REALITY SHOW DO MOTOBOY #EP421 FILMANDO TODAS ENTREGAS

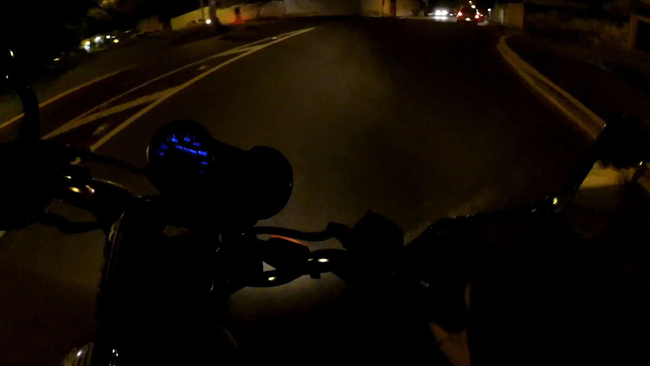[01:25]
nossa, motoboy, eita, fio, moleque dordo, o bagulho é doido, fio,
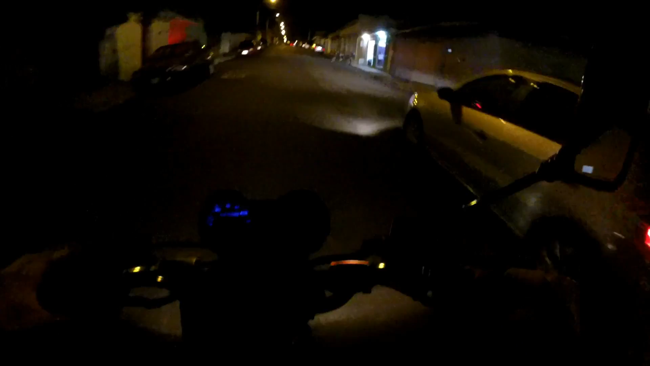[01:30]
fazia uma entrega aqui agora na rua Romeu Telesi, tá ligado,
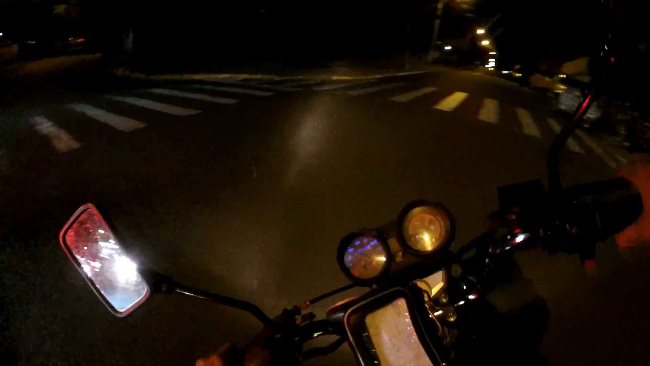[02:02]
aqui é mó breu, velho, você é louco, só por Deus, tudo escuro, o bagulho é sinistro, mano,
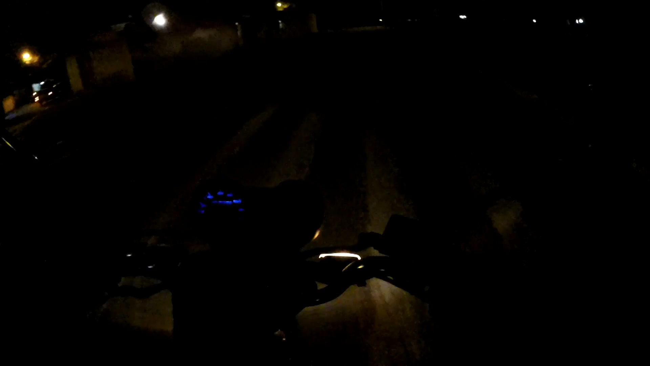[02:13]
Tá quase chegando já, hein, esses dois no meio da rua aí, setinha para a direita aqui, as valetinhas quebram as pernas do motoboy, hein,
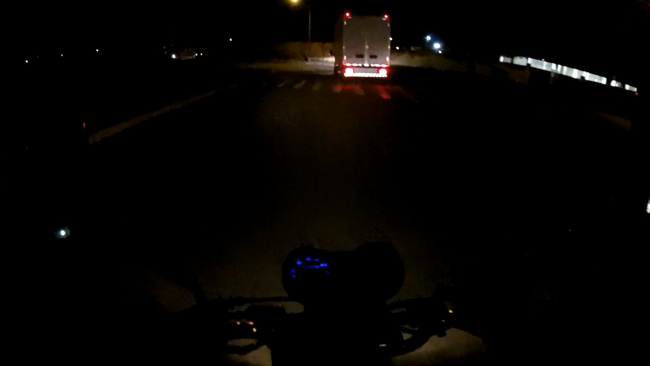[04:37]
Setinha para a esquerda, hum, tá vindo a moto, vai Taca-le-pau,
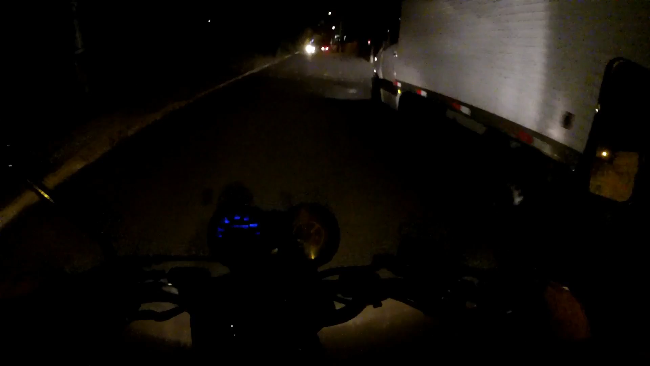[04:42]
taca-le-pau, uuuh, uuuh, desceu a princesa Isabel agora, sai lá embaixo da pista, taca-le-pau, caiu para o Santa Marta, partiu essa entreguinha do Nações,
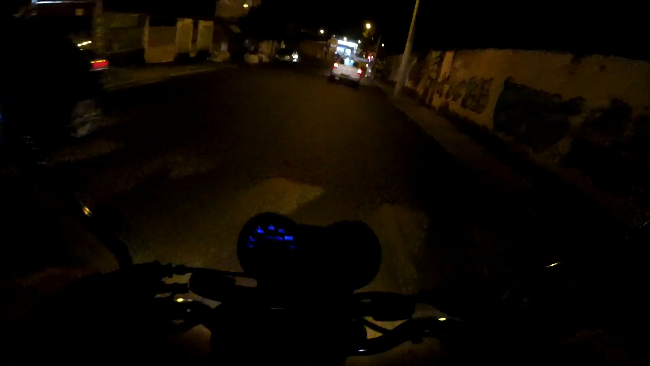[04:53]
rua Floriano Peixoto, eu já estava confundindo a Floriano com a Marechal, o cara passou lambendo, rapaz, que forgado, mano, seru, que se bate no motoboy, o motoboy está enrolado, só por Deus, meu irmão Dá uma lombadinha aqui, velho Reduzidinha, minha moto está quase na reserva já, estou colocando só tailão de gasolina por dia agora As entregas não estão estralando, estralando, que nem estava antes Mas tailão está dando, fio, está dando conta Vamos saberinho
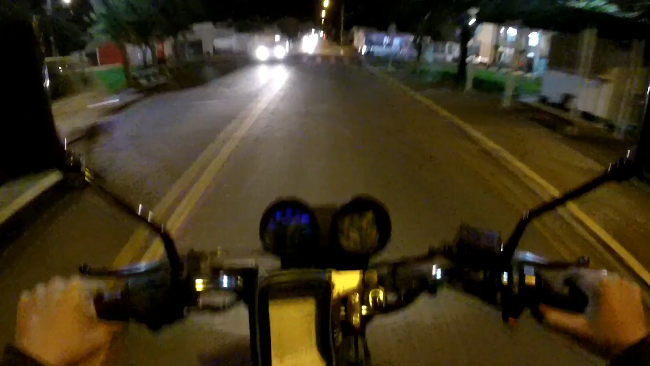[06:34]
Cuidado aí que eu estou vindo a milhão, fio Passar no cantinho da lombada O cantinho da lombada é mais baixo Só dá aquela arguidinha na mochila para não balançar tudo E já era, taca-le-pau Nossa senhora, bota-boy, está voando nas entregas Sabe o que é que dá medo? Atravessar um cachorro, velho Uma vez eu vindo aqui, ó, milhão Oitenta por hora eu estava, mais ou menos Cachorro pegou minha travessão na minha frente Estava chovendo, velho Nossa,
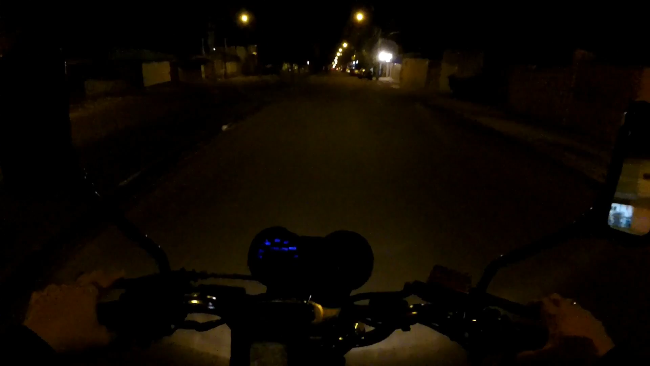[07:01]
deu aquela rabiada traseira Falar para você, só por Deus Coração seu pela boca Olha o cachorro Uhuhuhu Tá, cachorro doido Sai da rua, maluco Cachorro forgado, cai no meio da rua Tadinha que está crítica a situação, hein E aí, seu prefeito Vamos arrumar a estradinha aqui Que pelo amor de Deus Está uma buraqueira, hein, fio Boa, né A rua aqui é nova ainda Há pouco tempo que as faltaram E está numa situação dessa Pelo amor de Deus Curvinha aqui da hora,
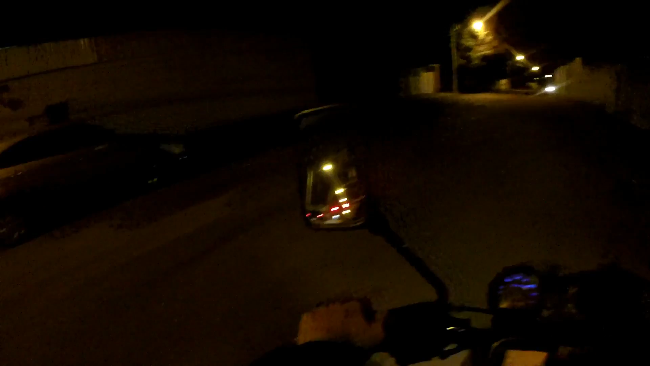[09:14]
Três mil aqui, fio Esse número é bem lá pra trás
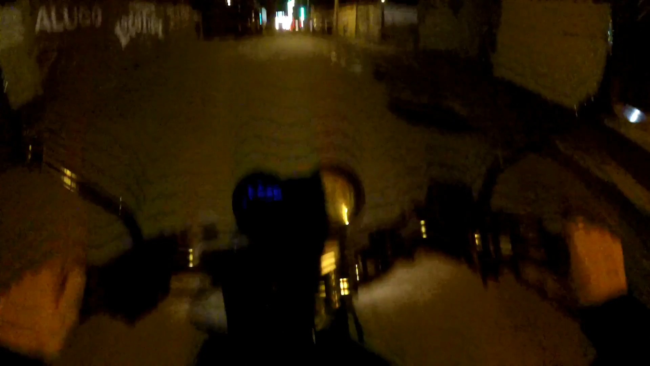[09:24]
Dois mil quatrocentos e quarenta e seis Fazer ela Depois volta pra cá de novo Porque a outra que eu vou fazer É voltando pra cá
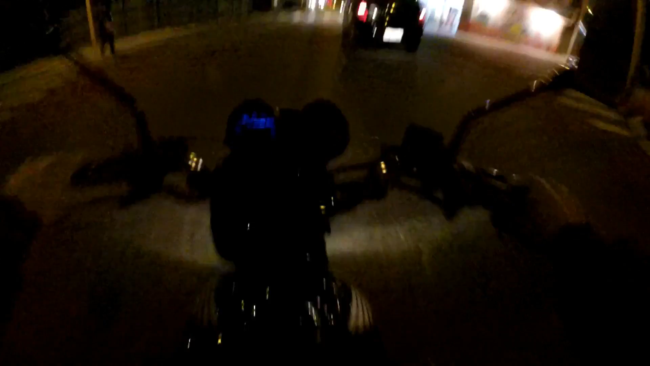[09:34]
Vou fazer essa primeiro Porque tá curando o marcado Senão eu ia na outra primeiro E vou fazer essa aqui na volta Que número tá aqui? Números, números Ixi, ela é em baixão ainda Deixa eu ver que hora que é Dependendo eu vou até na outra primeiro
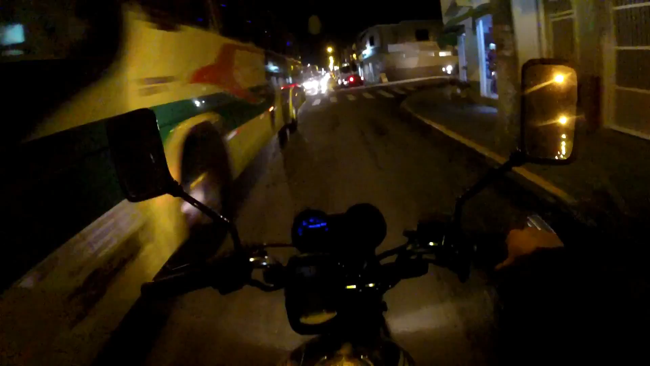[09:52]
Nossa Ixi, tá na hora já Nem adianta Vamos nela primeiro Nem que nem aí Teja que voltar tudo depois de novo Onde deve ser essa aqui, será, hein? Dois mil quatrocentos e poucos Sabe, cachorro!
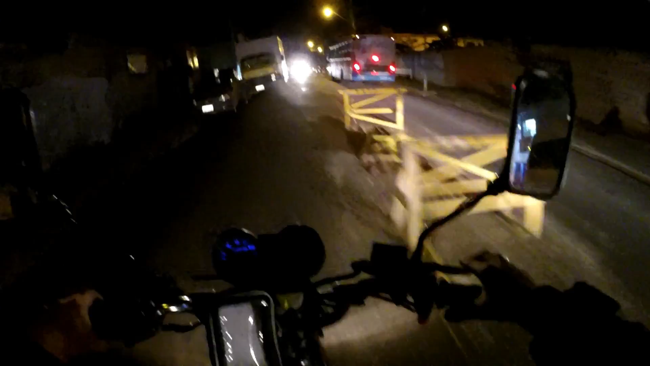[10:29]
nossa Agora coloca os cavaletão no meio da rua pra ajudar Dois mil quatrocentos quarenta e seis Vou cortar que ele já é ali já Nossa
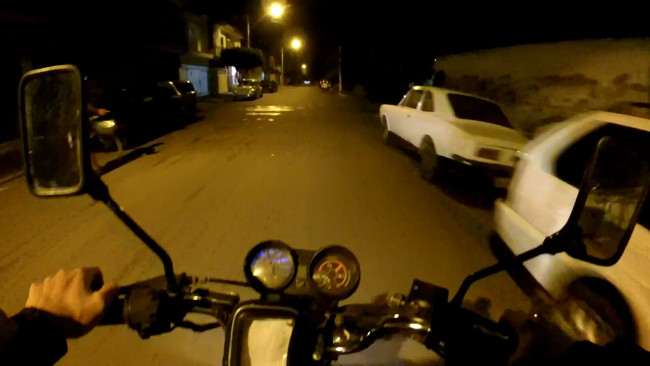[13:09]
Aqui é cheio de umas valetonas também que é rosto de passar, hein, mano Nossa, tá vendo? Olha, chega abaixou a viseira Só que tem que enrolar o cabo, né? Não dá pra ir muito devagar Pra não atrasar as entregas Setinha pra direita Nossa, que buraqueira Meu Deus do céu Cê é louco, hein, cachorro Só por Deus, meu irmão
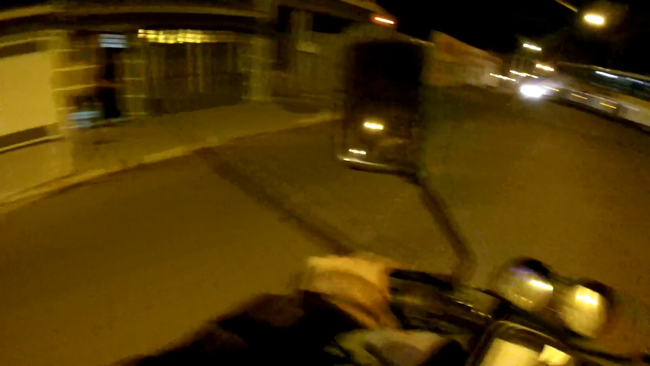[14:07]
Vamo, bumbuzão Nossa, tá vindo um caminhão, velho Cê é louco, rapaz Nossa Nossa, maluco Cortando giro com o bagulho Cê é louco, motoboy Cê é louco, motoboy Pura adrenalina, hein, meu irmão Nossa, trampada de motoboy é um bagulho da hora, hein? Cê é louco, só por Deus Só é osso da chuva, né? Mas vai parte Só emoção nas entregas Ha, ha,